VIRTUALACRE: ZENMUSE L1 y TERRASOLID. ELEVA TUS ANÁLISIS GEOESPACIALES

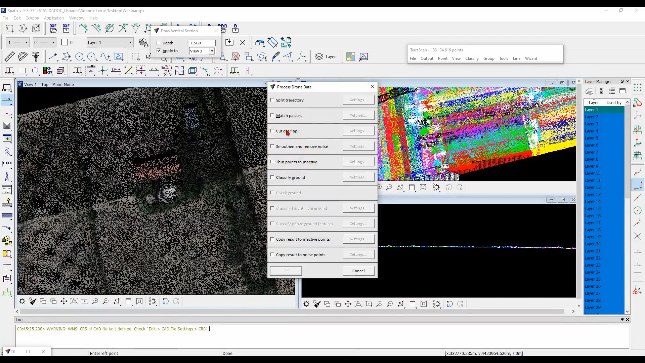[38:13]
Luego de eso, lo que vamos a hacer es cortar los overlapos. Y, en este caso, por eso es que necesito el sbet.out.
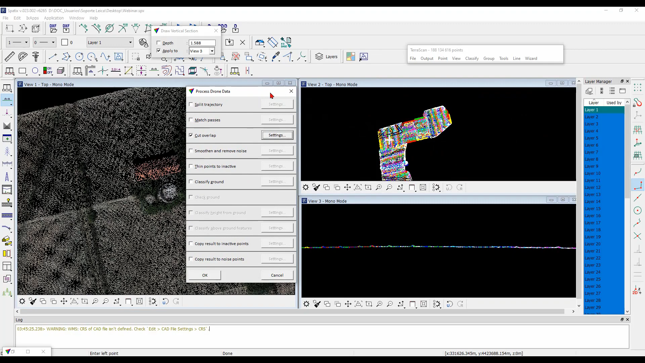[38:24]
Aquí vamos a hacer un corte rápido del overlapo y, solamente, lo que vamos a hacer es clasificarlo para no perder información. Vamos a quitar ese overlapo para poderlo apreciar visualmente cómo se ve ese corte entre líneas.
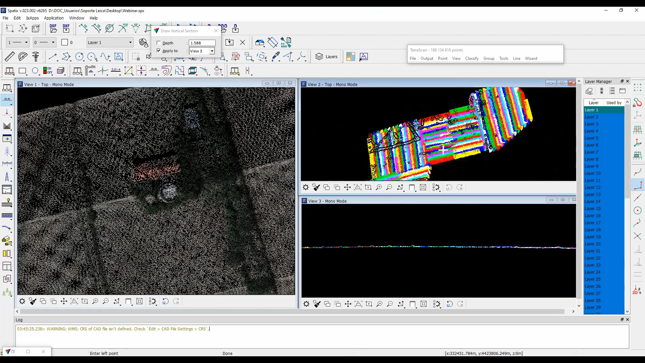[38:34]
Tengo este corte entre líneas que ya me está quitando
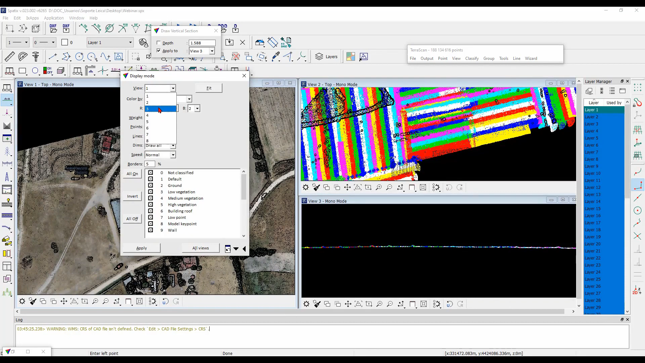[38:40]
directamente cualquier tipo de ruido que tenga y me va a generar una nube de puntos mucho más fluida y mucho más precisa.
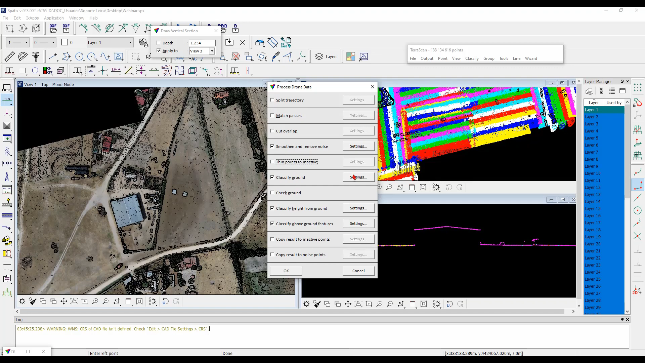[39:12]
Voy a clasificar terreno, puedo chequear terreno y, directamente, puedo clasificar vegetación alta, vegetación baja, ¿vale? Voy a clasificar también todo lo que tiene que ver con estructuras, carros, postes, absolutamente todo. Directamente, como lo había mencionado, también tengo la opción de hacerlo por rutinas. Aquí tuvimos un pequeño salto, ¿vale?
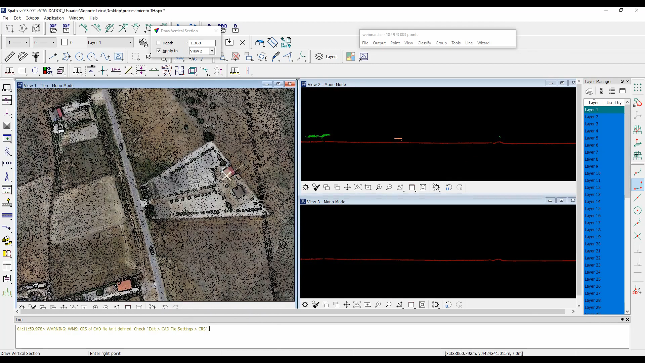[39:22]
Este salto lo que me permite hacer directamente es que estamos chequeando esta clasificación. Esta clasificación directamente hubo un pequeño retoque y hubo una clasificación manual, ¿vale?
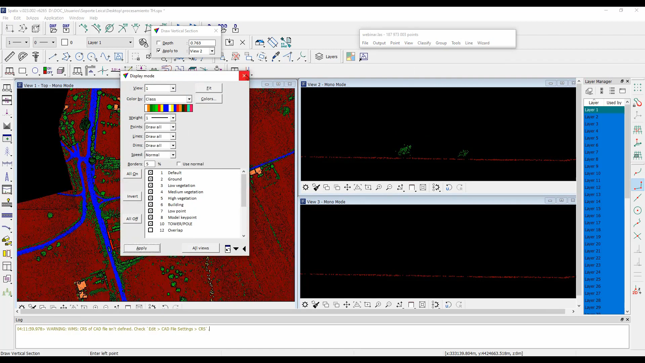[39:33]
Y me está presentando aquí directamente las estadísticas que tengo.
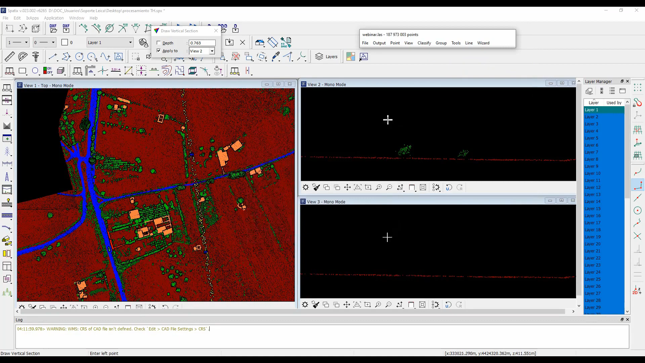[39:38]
Ahora, lo que voy a hacer en este caso, una vez tengo clasificado absolutamente todo,
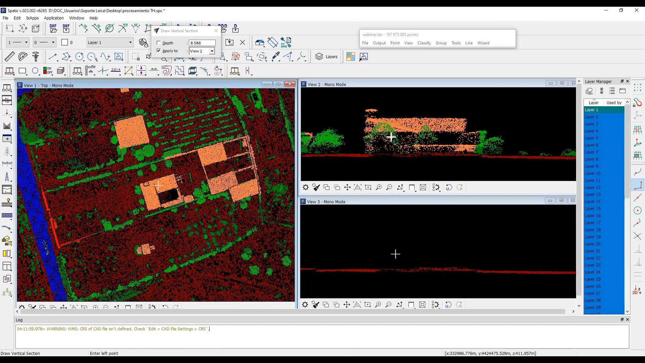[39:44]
que si ustedes se fijan, aquí lo que hago es hacer una verificación y validación de esa clasificación.
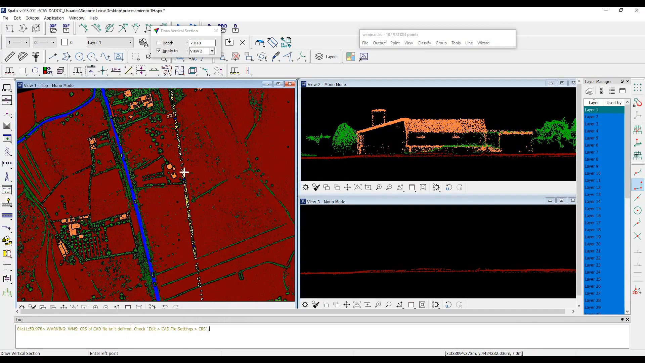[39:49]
Por clasificaciones, como lo puedo decir, en este caso, terreno, líneas de media tensión, torres de media tensión.
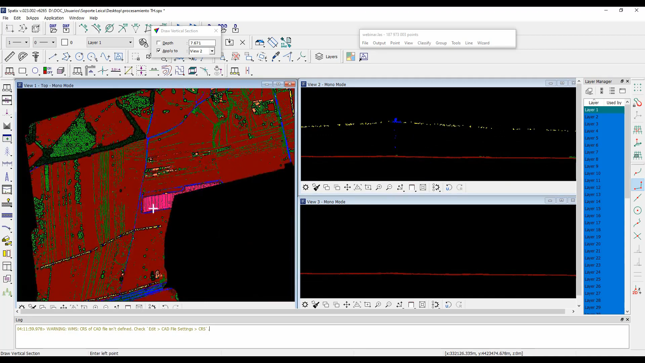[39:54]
Aquí tengo, por ejemplo, diferentes campos, diferente terreno y diferentes, por ejemplo,
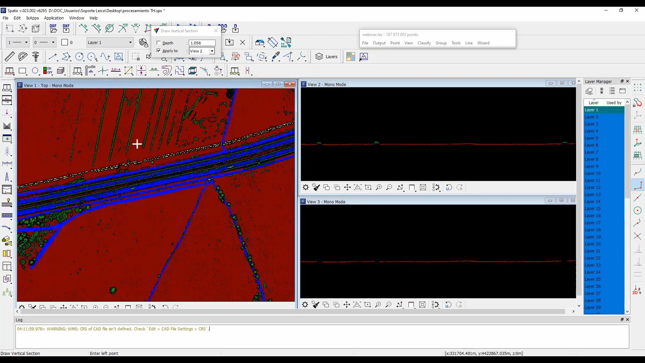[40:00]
autopistas o autovías que puedo tener. Directamente, voy a realizar en este caso un Output Control Report,
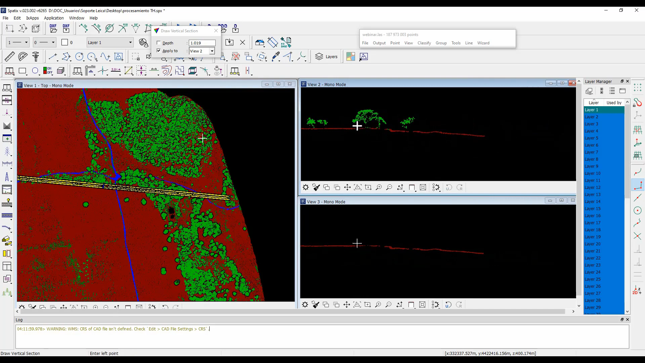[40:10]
que lo que hemos hablado es que tengo unos puntos de control y básicamente lo que voy a hacer es verificar esos puntos de control o,
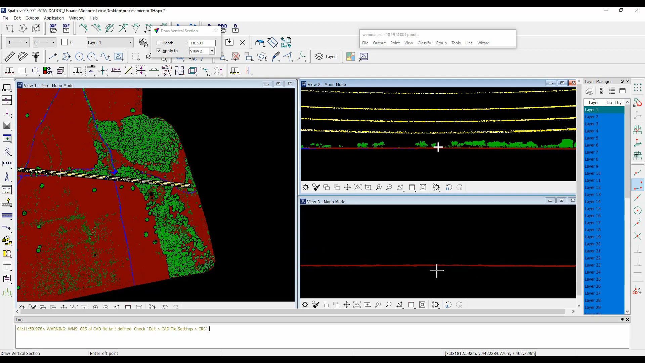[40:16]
en este caso, hacer una georrectificación de esta nube de puntos.
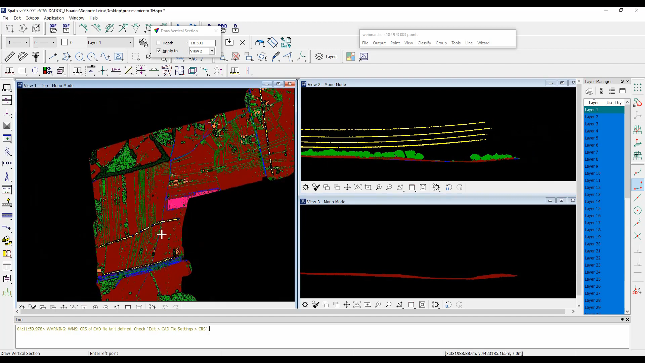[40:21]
Como lo mencionaba, los Signal Markers tienen que ser mínimo de 2 metros o mínimo 1.50 metros en un material altamente reflectante. Directamente aquí, subo mi archivo de XT de mis coordenadas y puedo dar, en este caso, los diferentes errores o las diferentes desviaciones que tiene.
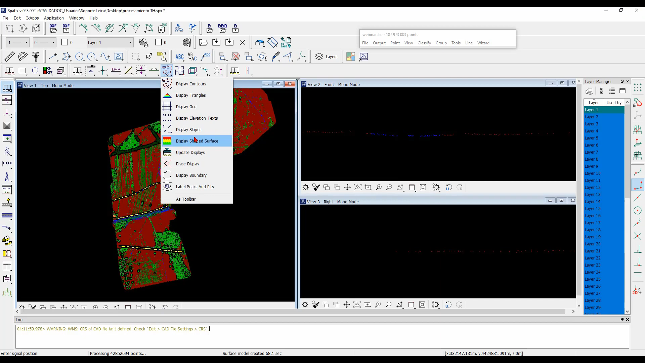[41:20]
Directamente, lo que voy a hacer acá es un modelo digital de superficie para poder denotar todas estas opciones de TerraModeler.
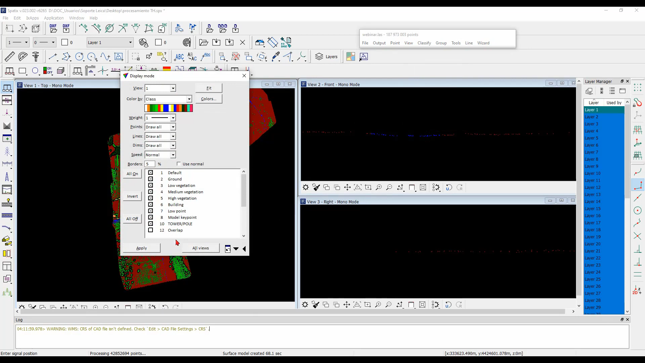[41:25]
Directamente tengo aquí mi modelo digital de terreno.
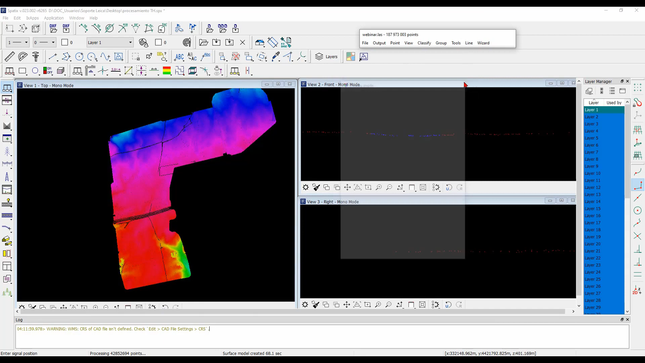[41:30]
Si ustedes se fijan, puedo establecer diferentes modelos digitales de terreno donde puedo tener en cuenta terreno y, en este caso, las diferentes carreteras. Luego de que tengo absolutamente todo de manera clasificada, puedo tener modelos digitales de terreno mucho más precisos y mucho más acercados a la realidad.
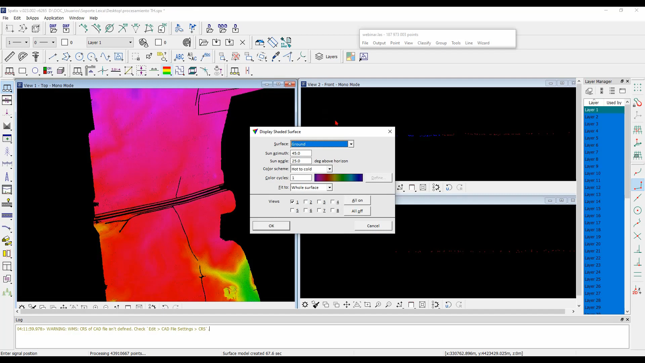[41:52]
Vamos ahora a ver cada uno de estos parámetros de manera muy rápida, de manera muy concisa. Y aquí un pequeño análisis y un pequeño chequeo de este modelo digital de TerraModeler.